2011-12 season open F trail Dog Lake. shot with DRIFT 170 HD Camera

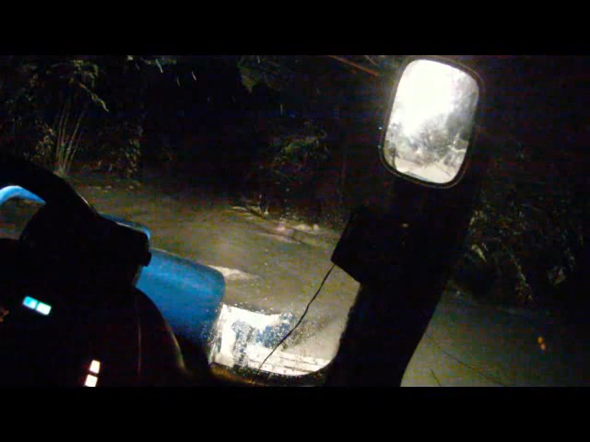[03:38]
Comme c'est là, tu sais comment axer, c'est plat, tu sais, là, ça. C'est flat, ça. On va être correct, ça. Let's go! It's about, just past midnight, 8 minutes past midnight, so, it'll be a nice night. Now we're starting to do the real business there.